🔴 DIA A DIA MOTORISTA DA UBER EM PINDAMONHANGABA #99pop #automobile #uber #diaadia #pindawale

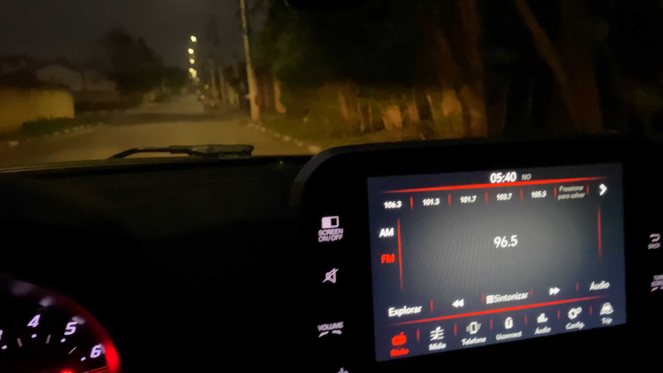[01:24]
Se eu não me engano, foi... 5h24, não foi? Quase 15 minutos esperando a corrida.
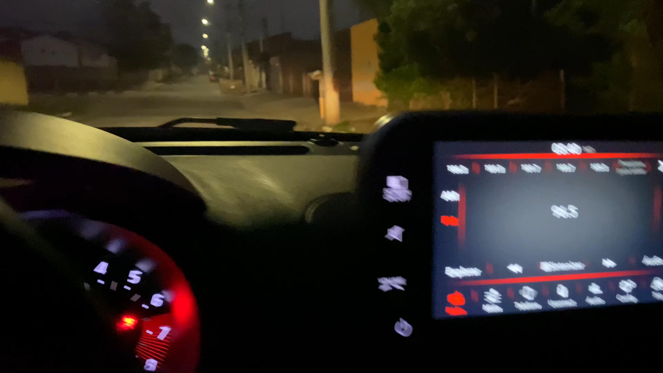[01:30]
Eu creio que agora vai embalar, beleza? Está pertinho aqui, ó.
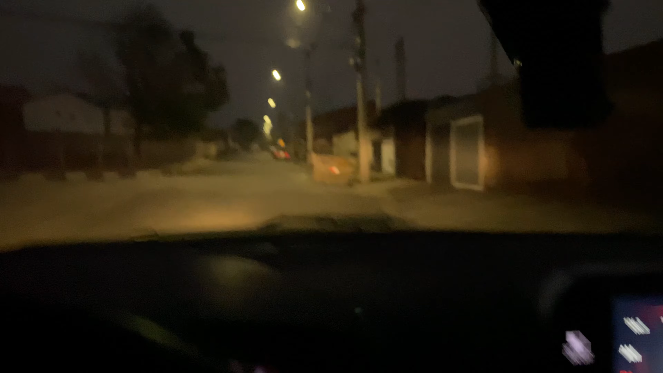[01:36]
711 metros. Está escuro ainda. Pessoal, terminando a corrida, eu volto com vocês aí, valeu?